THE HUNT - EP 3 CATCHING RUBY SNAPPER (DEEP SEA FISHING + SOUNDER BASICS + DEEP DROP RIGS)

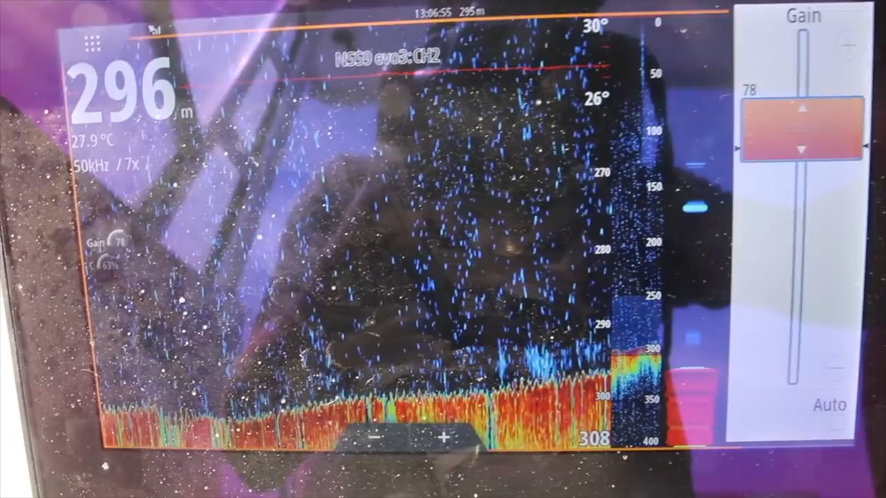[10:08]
On screen: depth 296 m, water 27.9°C
The contour line drops off to about 315 meters.
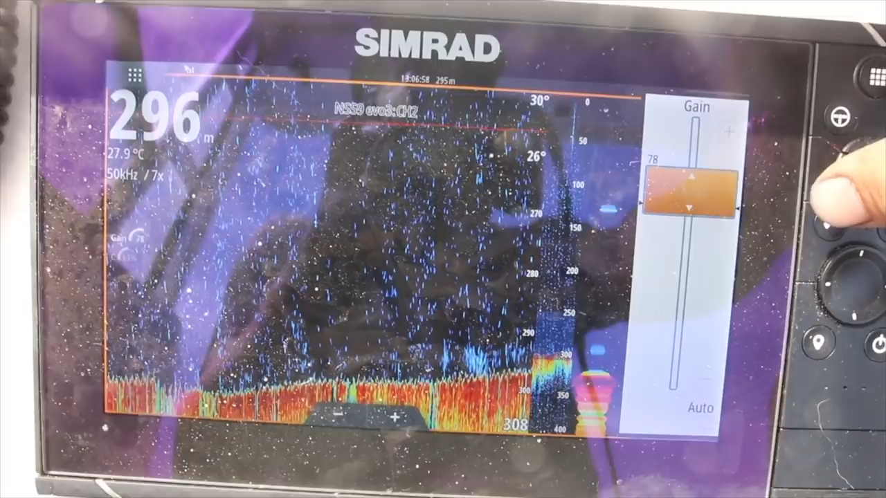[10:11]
On screen: depth 296 m, water 27.9°C
And we're drifting along the top edge of that on about the 290. So that's what we're chasing on the floor there.
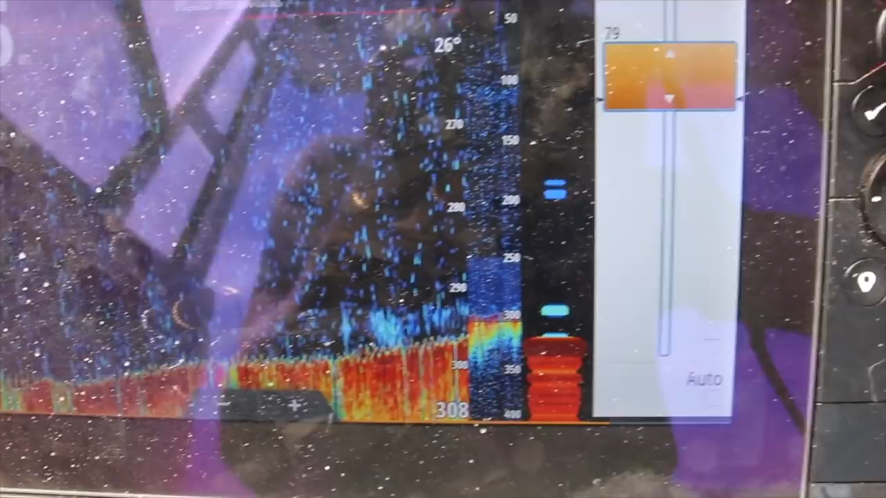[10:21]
Doesn't look like much, but that's a school of rubies.
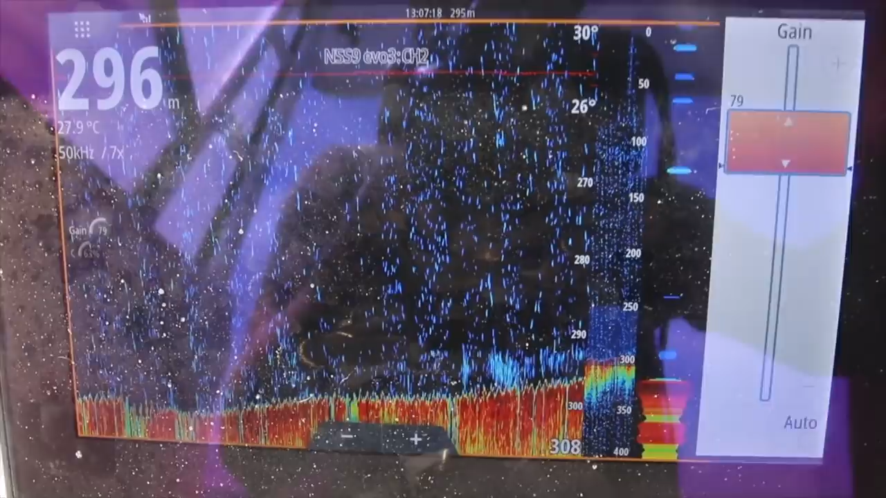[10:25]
On screen: depth 296 m, water 27.9°C
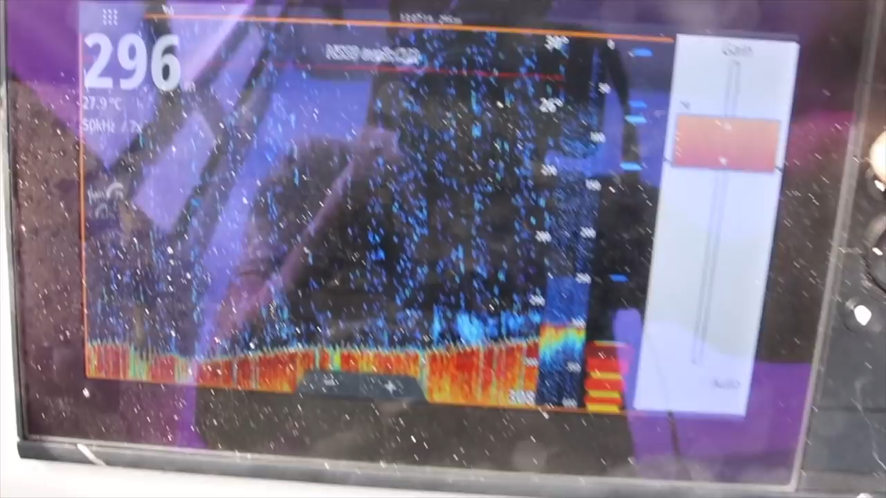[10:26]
Another thing with these sounders is if you go over a school of rubies like that,
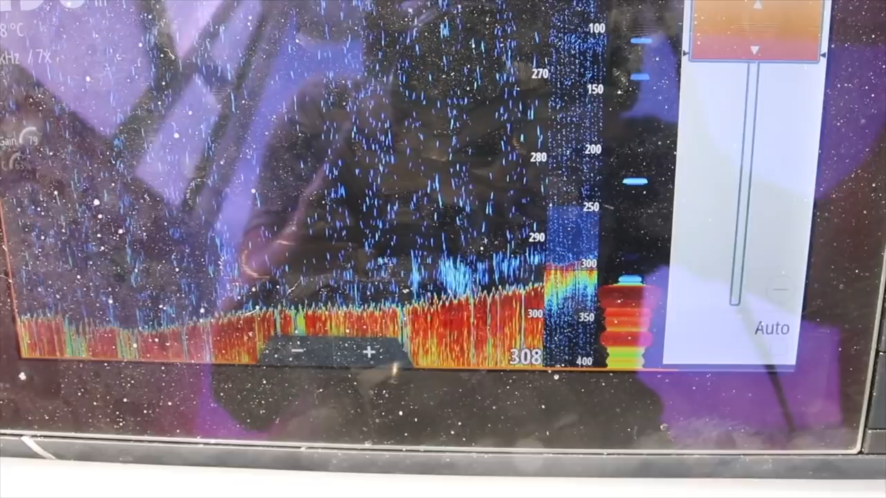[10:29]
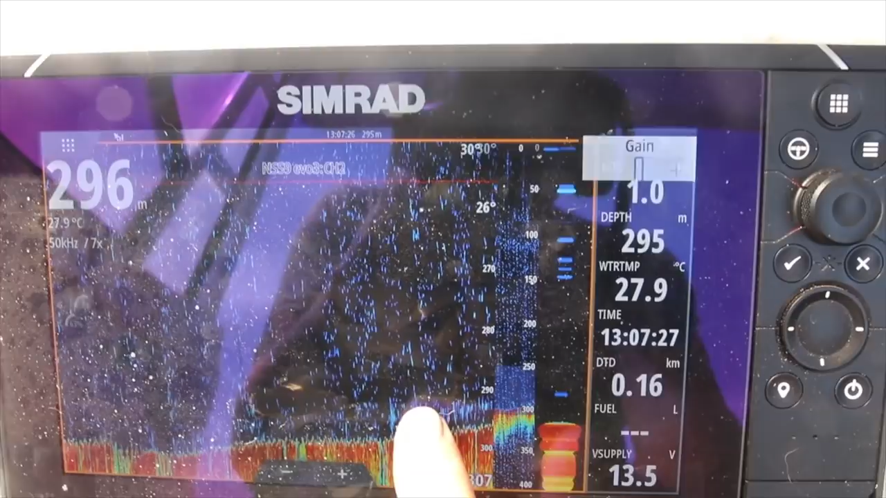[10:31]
On screen: water 27.9°C
we can put a marker on the actual school, hit mark,
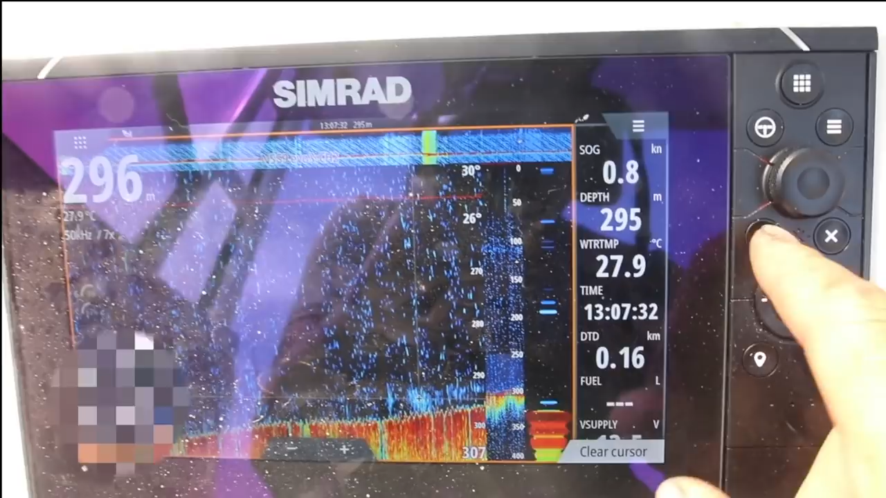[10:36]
On screen: water 27.9°C, speed 0.8 kn
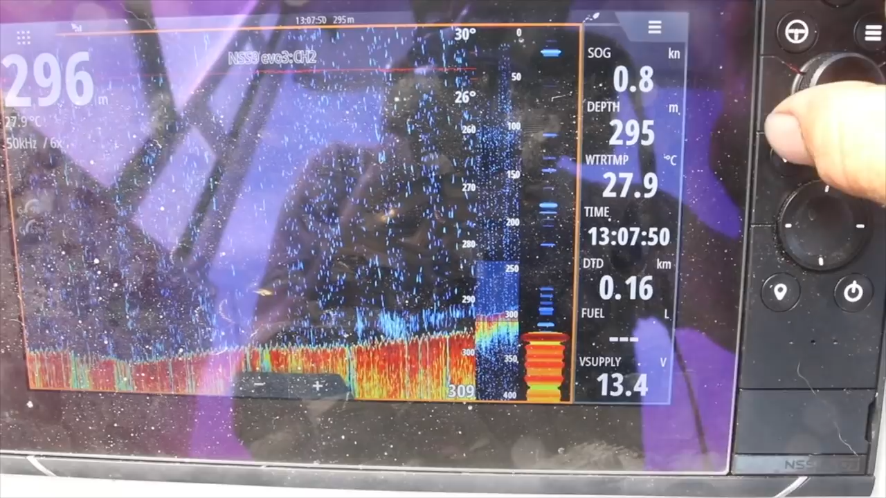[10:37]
On screen: water 27.9°C, speed 0.8 kn
and save it as a waypoint so we can go back over it.